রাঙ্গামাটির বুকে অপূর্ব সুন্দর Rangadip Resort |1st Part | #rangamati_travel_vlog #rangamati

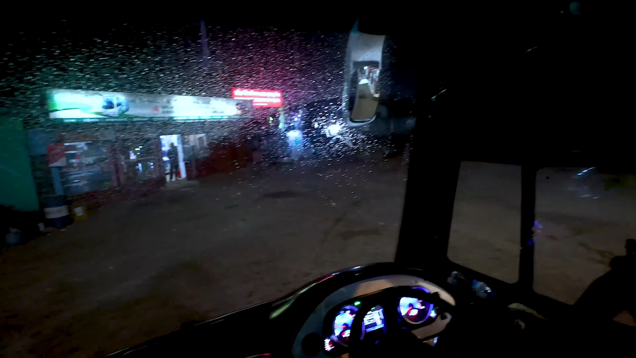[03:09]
তো আমাদের গ্রিন লাইন বিজনেস ক্লাস এসি বাসটি
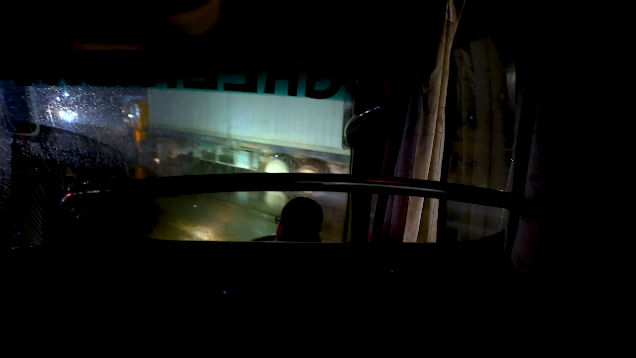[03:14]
মদনপুর থেকে রাঙামাটির উদ্দেশ্যে রওনা দিয়ে দিল।
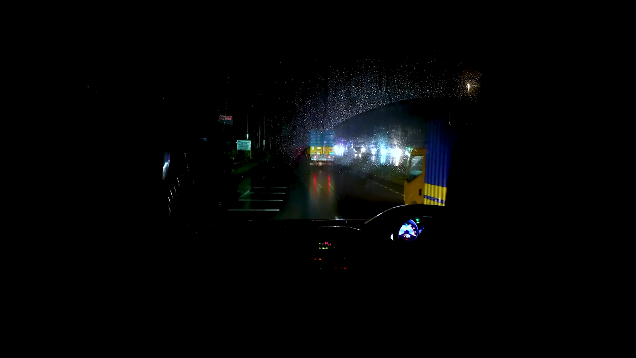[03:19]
হালকা বৃষ্টি হচ্ছে কিন্তু খুবই সুন্দর একটি ওয়েদার।